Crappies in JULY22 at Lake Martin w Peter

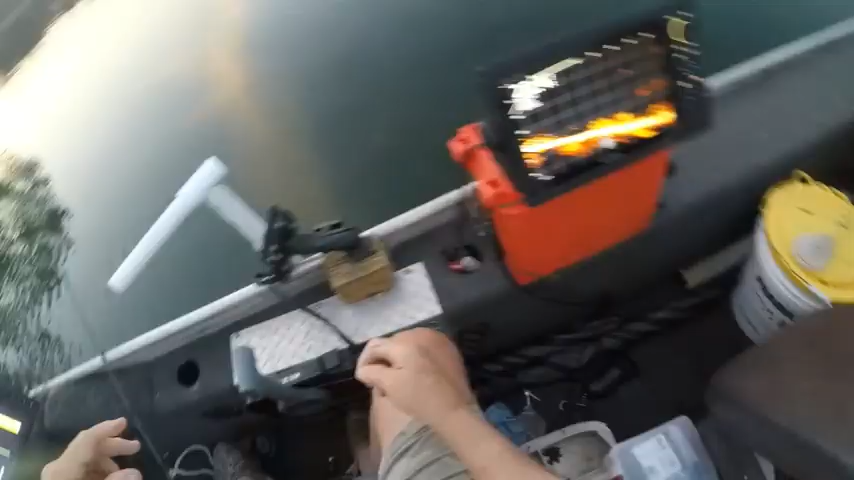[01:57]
that's you right there, and that's me right there, and that's me right there, uh-uh, good, a nice watch and come up and hit it, are
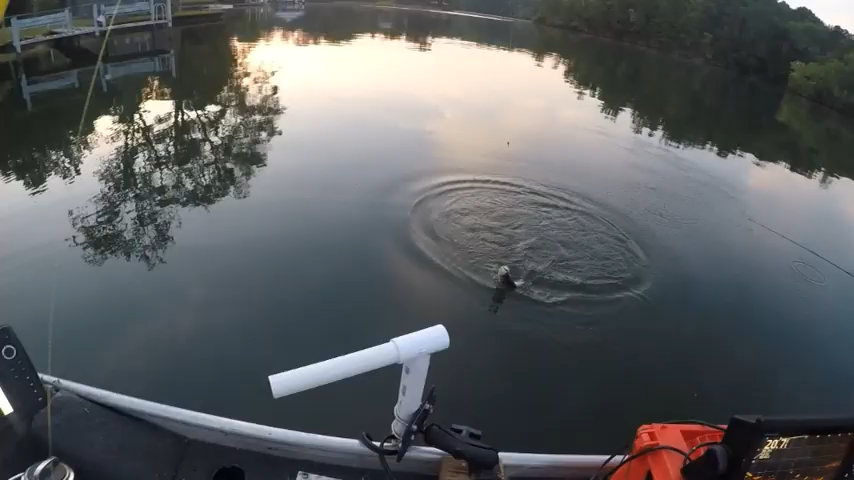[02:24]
these nice fish, huh, they're gummit, nice fish now,
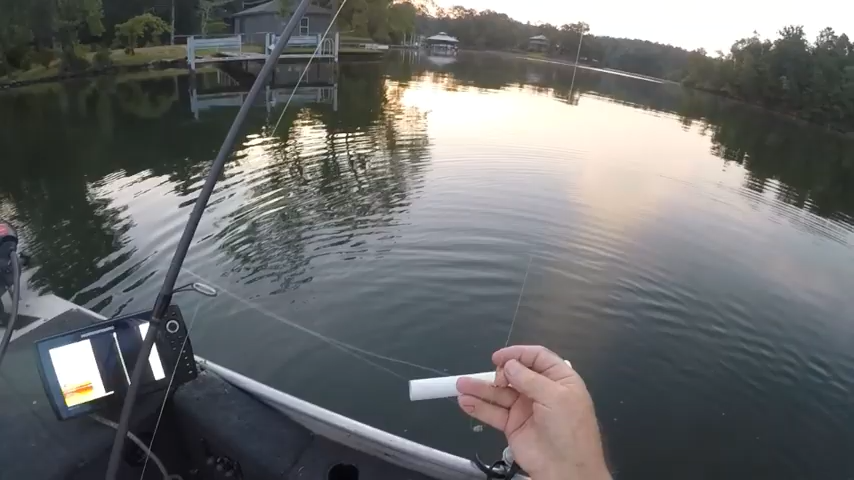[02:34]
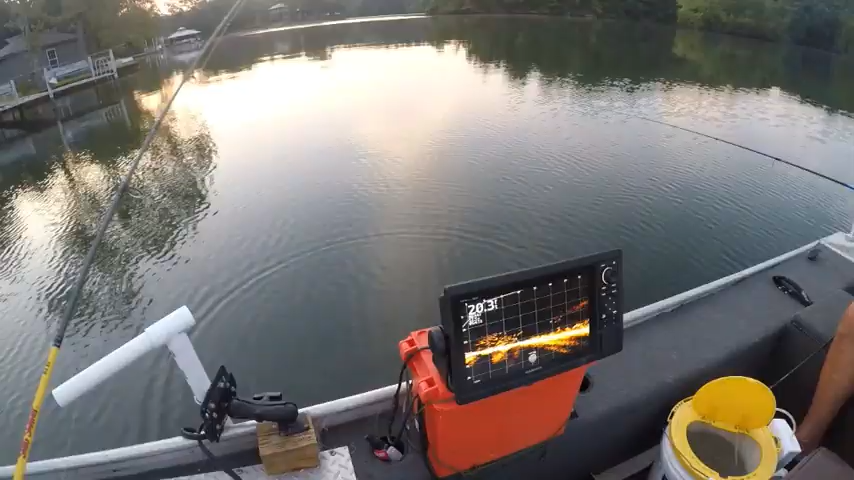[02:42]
tell you what though, this, this lioscope really makes a lot of difference when you're crappy fishing, that's you right there, you down in there, right, right there, right there is where you need to keep it, right above it, that's me right there, no,